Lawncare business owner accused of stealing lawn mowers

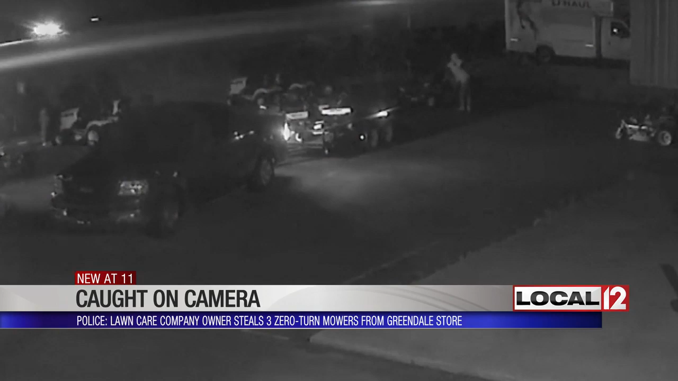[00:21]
But Norwood police say that's Thomas Helton on surveillance video at Zimmer Power Equipment in Greendale, Indiana. He stole the trailer, you know, has his own pickup truck or had a pickup truck and drove out to these areas and stole the trailer and then drove to where the lawn mowers were and then stole the lawn mowers.